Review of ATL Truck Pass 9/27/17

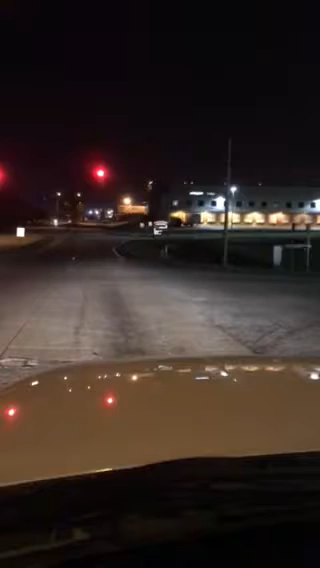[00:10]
We're approaching the South Cargo buildings here. We're going to jump right into this. We're approaching the South Cargo buildings here, and as you can see, there's some signage down here on the right. We've had a lot of discussions about the direction and signage, letting the drivers know exactly where they need to head as they approach the buildings, because you can clearly see there's docks over there. So as a truck driver, you want to pull up to the dock to get unloaded or loaded.
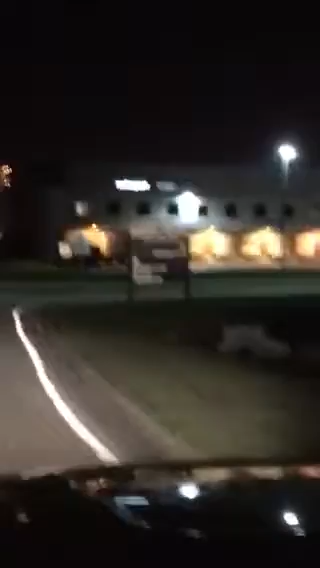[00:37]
But if you can see that signage right there, that directs you onward to the truck pass process,